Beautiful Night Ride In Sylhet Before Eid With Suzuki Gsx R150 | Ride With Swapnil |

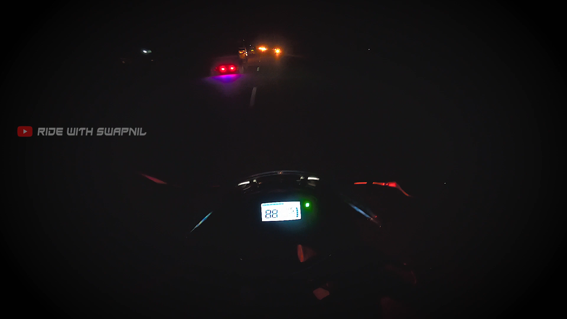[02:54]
এই সাইডে প্রবলি বৃষ্টি হয়েছে, অ্যান্ড বাই আইআরসি টায়ার নিচে পানি দেখলে আমার অবস্থা টাইট হয়ে যায়, আমার হার্টবিট অনেক ইনক্রিজ হয়ে যায়।
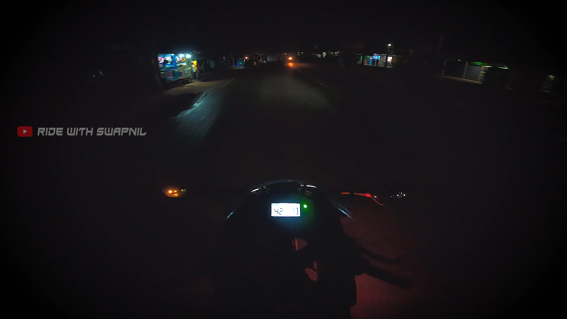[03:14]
একটু ওয়েট সার্ফিসে আইআরসি টায়ার উইল কিল ইউ ফর শিওর। আর আমি সৌরভের এদিকে যাচ্ছি, বাট ওকে এখনো কল দেই নাই, ওকে একটা কল দেই।